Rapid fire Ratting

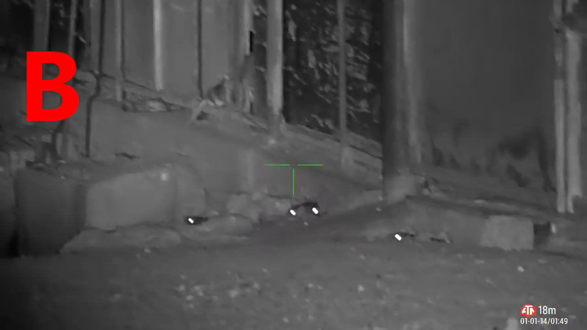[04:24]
So I think Bob's slowly getting a handle on the new ATN 4K Pro. This shot here, I'm not sure if it was a double, but it was definitely a kill on one rat. And there's no question about the second rat. And as for the third rat, well, we all know I don't allow this sort of thing on my channel.
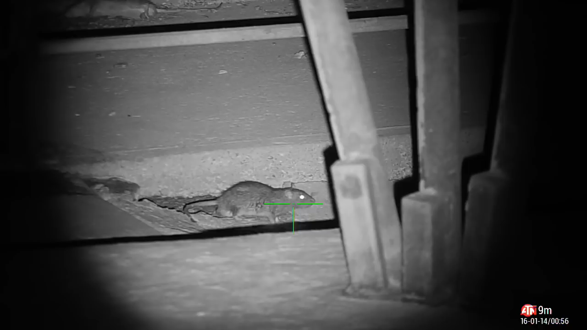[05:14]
And now it's my turn to put a stop to some necrophilia. Mr.
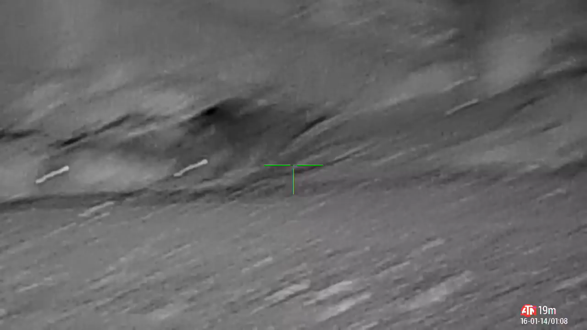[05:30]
Rat, not here, not on my channel. Remember?
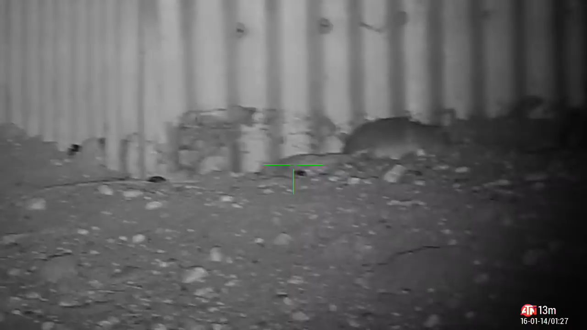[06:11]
This shot ends up being a 2-for-1. The first rat kicks its way out, but the second rat stays behind the curtain, which you do see move, just slightly, as a rat kicks it later on in the clip.
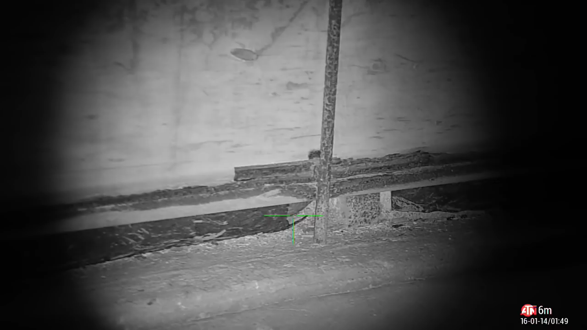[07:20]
I think this rat just sprung a leak.
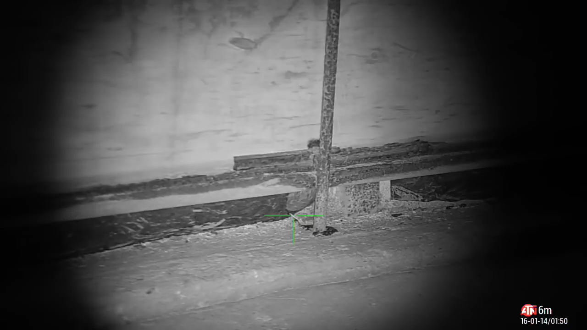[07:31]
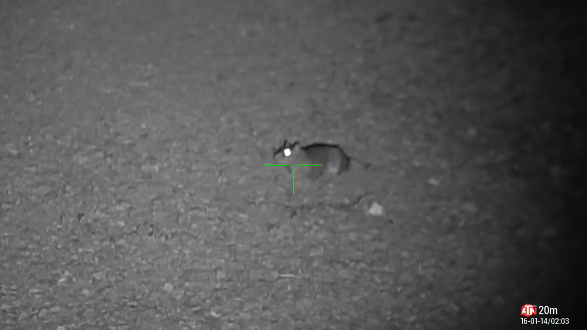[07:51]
Uh-oh, looks like we're at it again. I think the first rat might have a Hades headache, as does the second one.
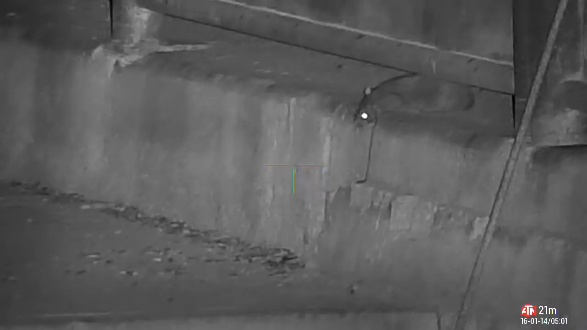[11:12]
Once again, the first rat jumps out, but the second rat is blocked by a third, already dead rat, from coming out of the hole. But it was easily collected shortly after the shot.
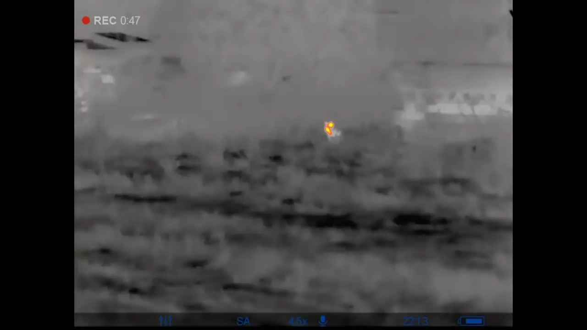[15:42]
but it can't be seen in the thermal image. However, the image I was seeing through my night vision equipment was sufficient, and I placed the shot. Straight down. The cat kicks a little bit, but it was dead straight away.
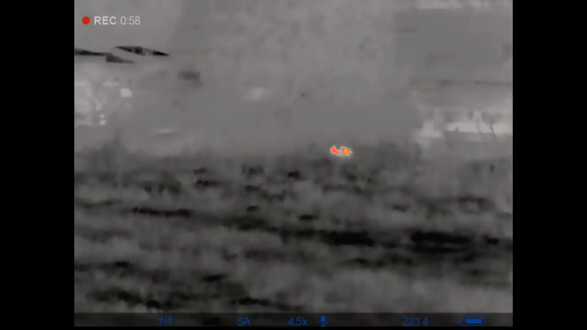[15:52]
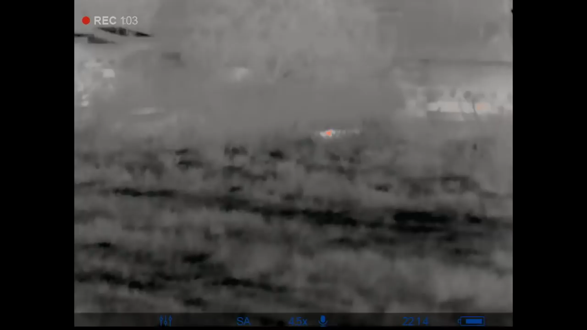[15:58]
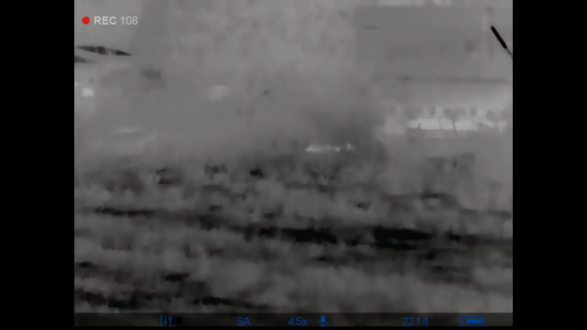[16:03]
The worst thing about this video is I'd forgotten to press record on the ATN 4K Pro, which is something I pick on Bob all the time from doing.
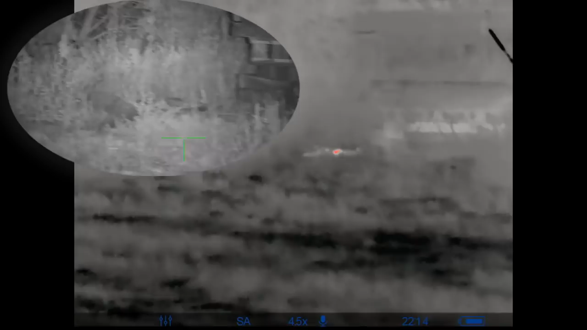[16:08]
So I'm sorry, Bob, even I forget to do it sometimes.
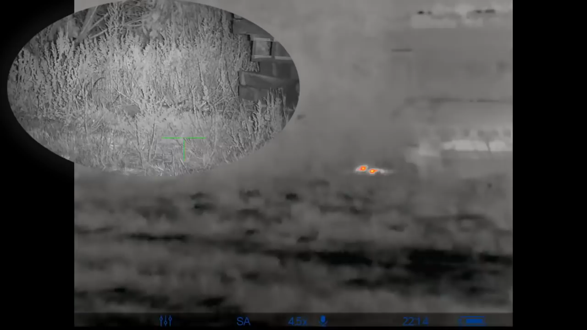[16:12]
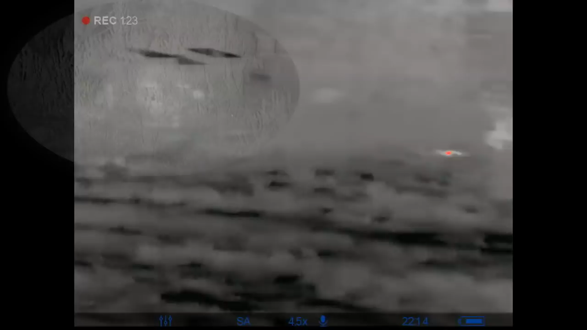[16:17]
This is coming out. There you go.
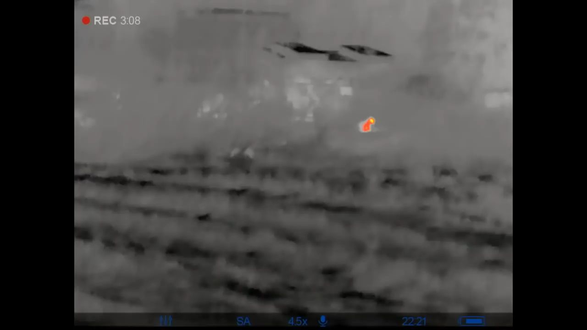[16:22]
Line up the target, gently squeeze the trigger, and what do you know it?